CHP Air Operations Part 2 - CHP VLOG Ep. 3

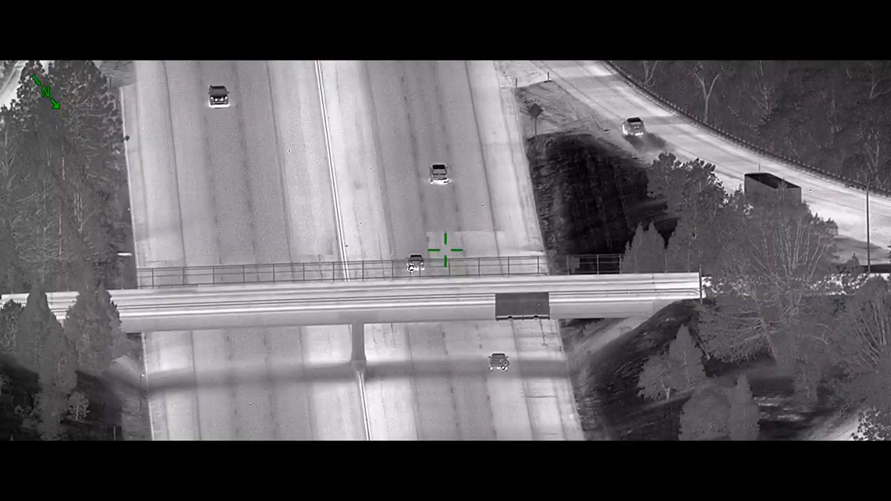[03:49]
All right directly off to the left number one lane.
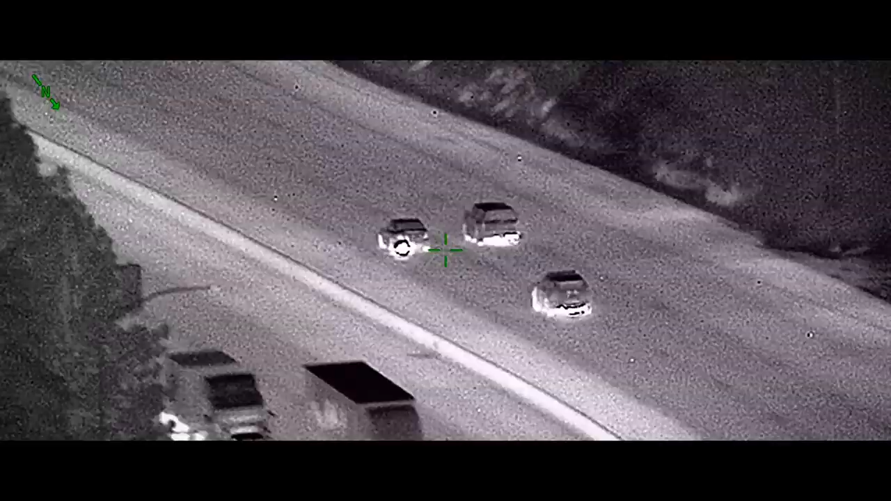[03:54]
You were behind the correct vehicle.
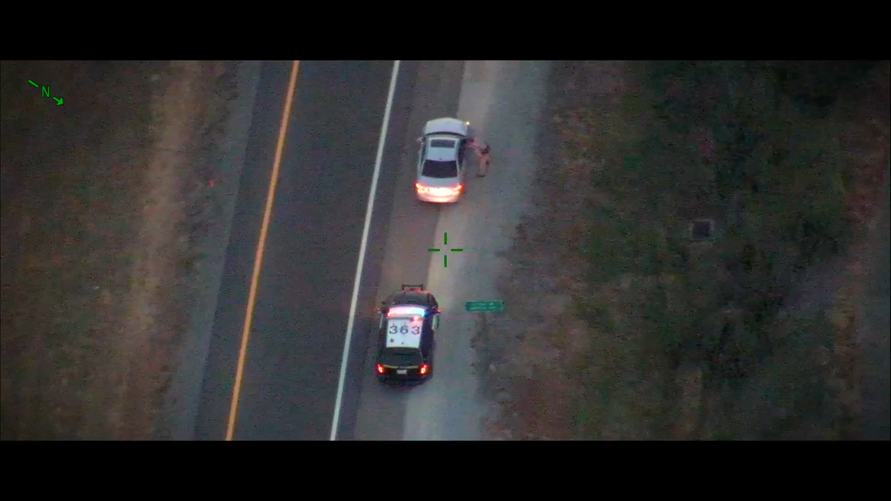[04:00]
Okay high speed no traffic eastbound Atlantic.
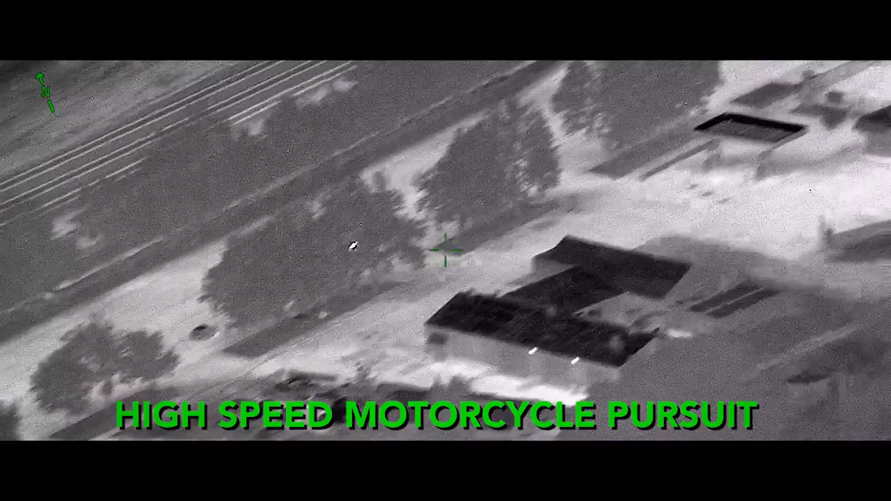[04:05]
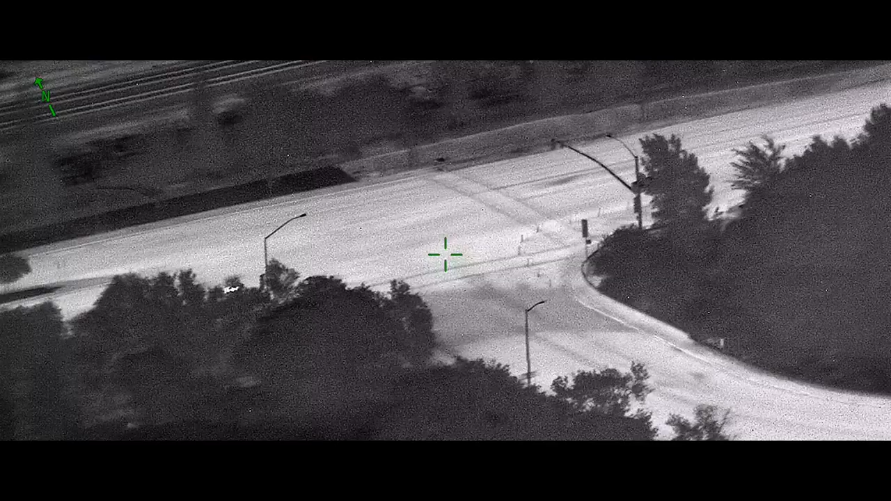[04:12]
All right we're finally in position. We are at the intersection of Wills Road so make the right turn at Wills Road and we are heading back towards Galleria. So it's gonna make a right turn. We're gonna go southbound. It's now Harding. So back towards Harding and Douglas.
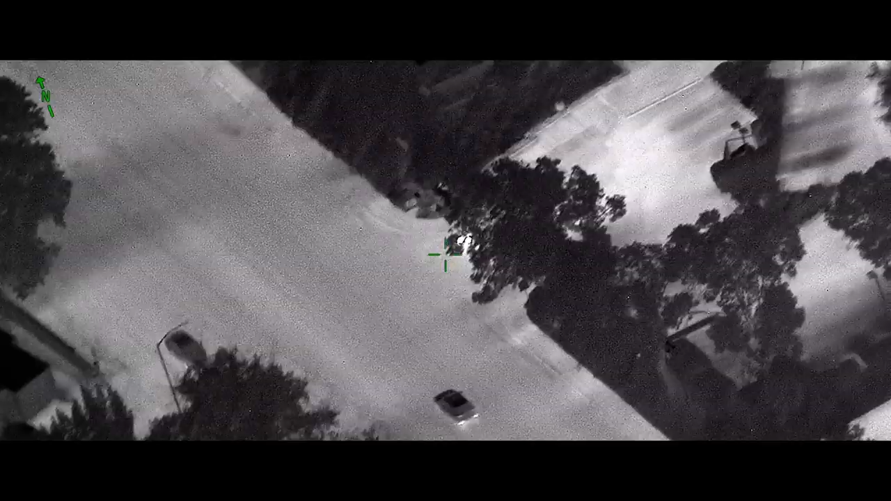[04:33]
Harding right traffic you can start calling.
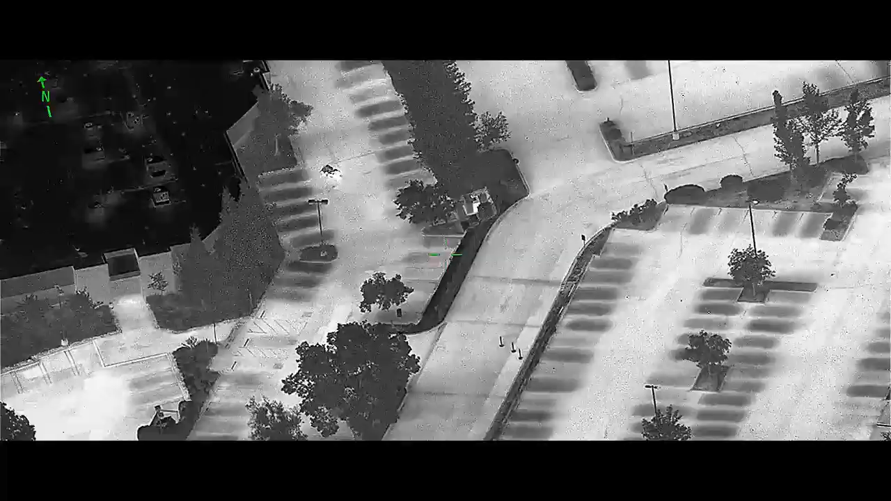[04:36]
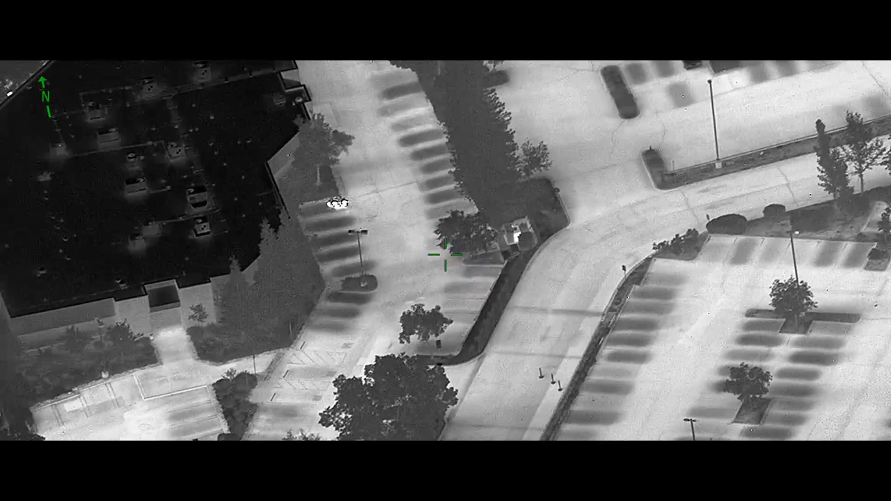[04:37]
Pulled into a parking lot and I will try and guide you in. He's parked the bike and he's off the bike.
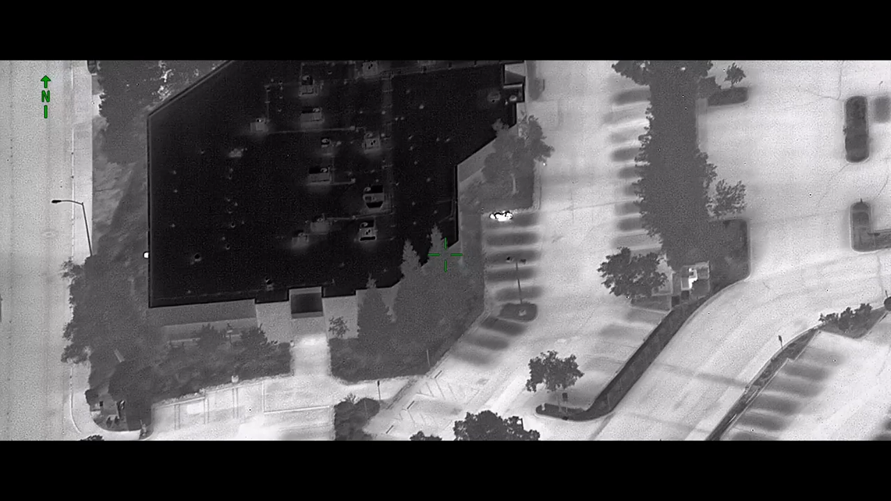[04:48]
I just don't want to lose him. He's running. And then go left. Go left.
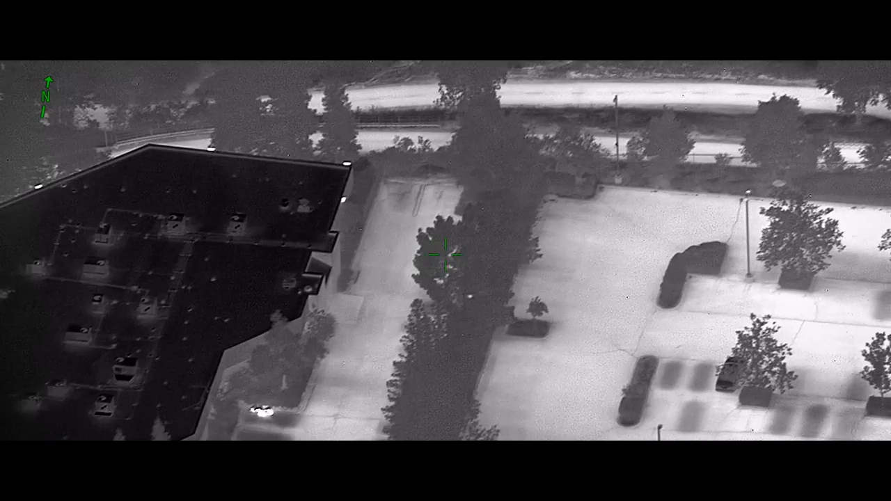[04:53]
Okay I have him. He's hiding under some trees now. So just get to that parking lot and we're good.
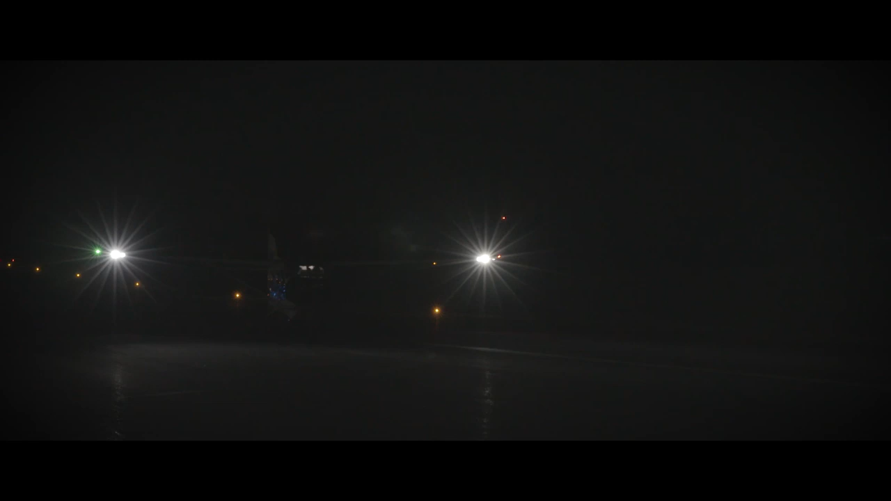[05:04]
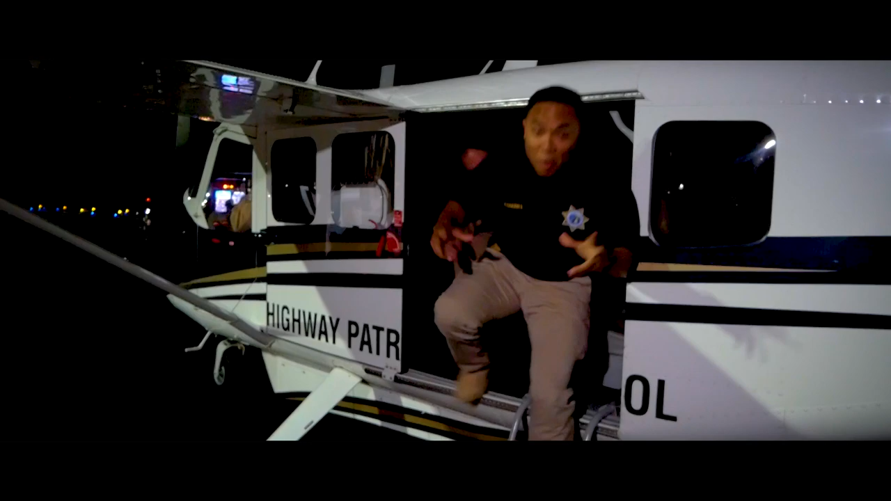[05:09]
Oh my gosh. That was one of the greatest experiences I've had on this department. I had such a blast. Flight officer Pierce, can you tell our viewers what we experienced today?
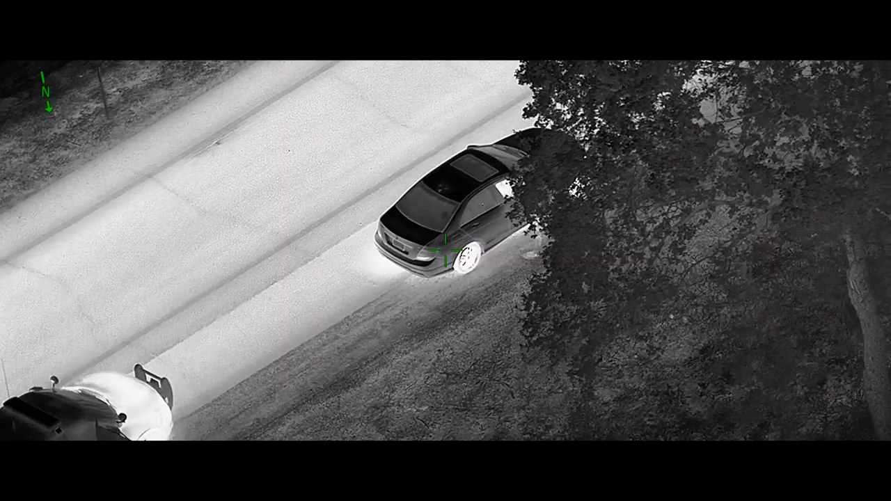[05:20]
First thing we did is we grabbed a speeder traveling in excess of the posted speed limit on 80.
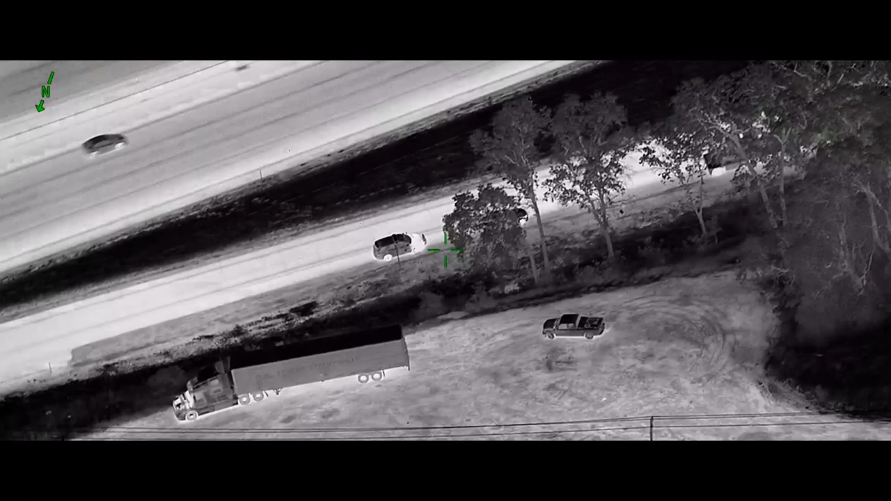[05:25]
Got them stopped. As we cleared that to head back to Auburn, one of our cannon units.
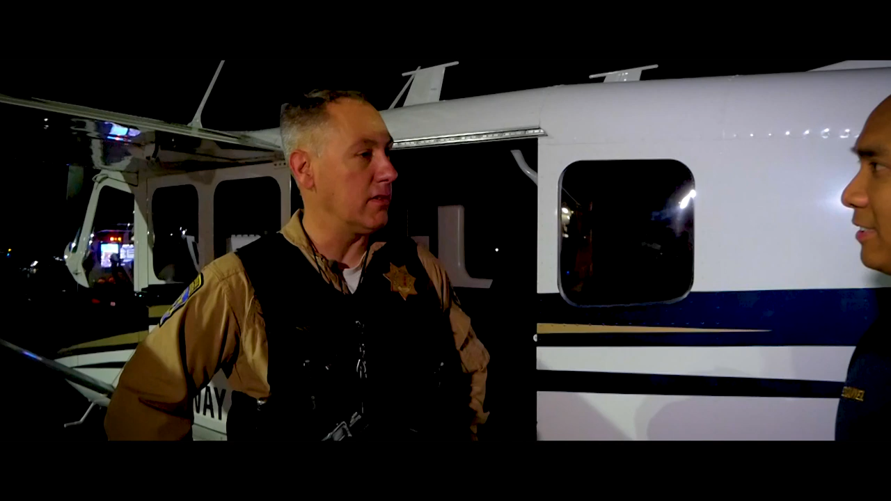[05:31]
Tried to make a stop on a motorcycle in excess of 100 miles an hour.
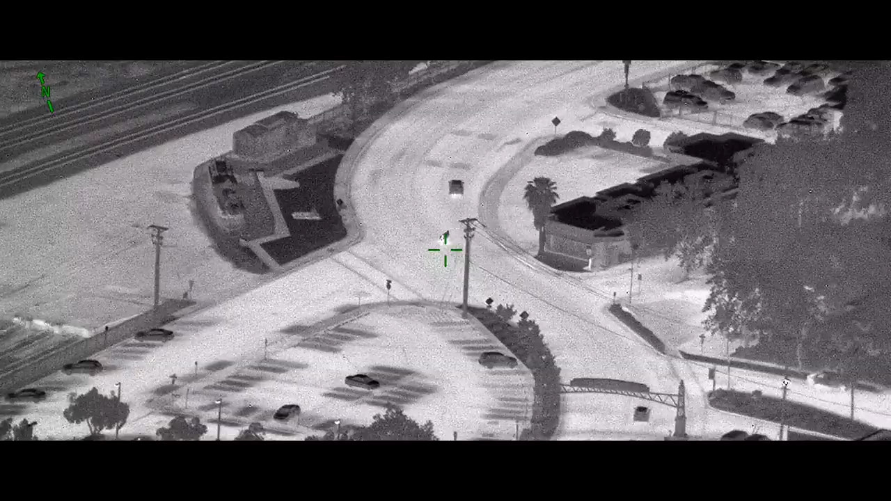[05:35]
That guy took off.
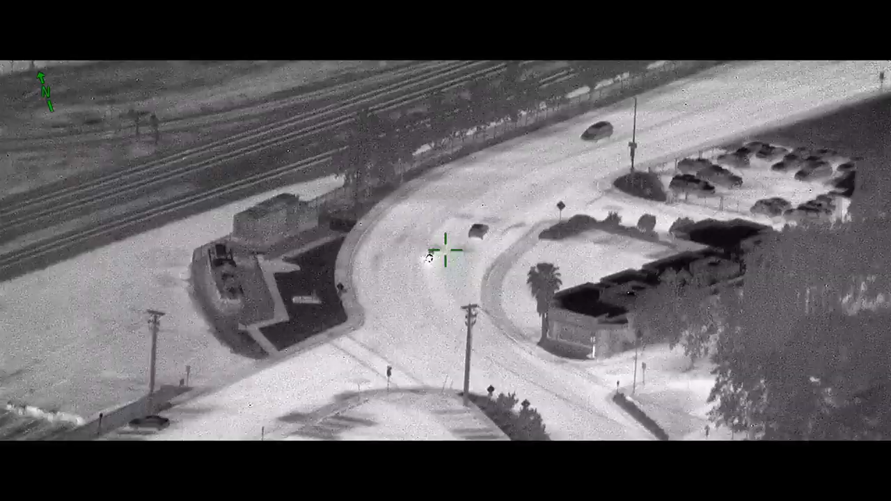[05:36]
We assisted with that pursuit which ended in the suspect leaving the bike and running off into the bushes.
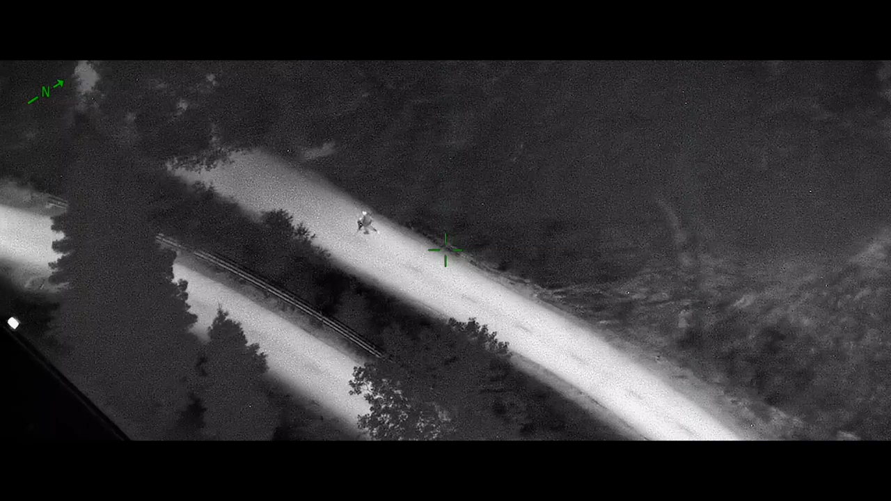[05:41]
So you guys are about to head back out and go assist, correct?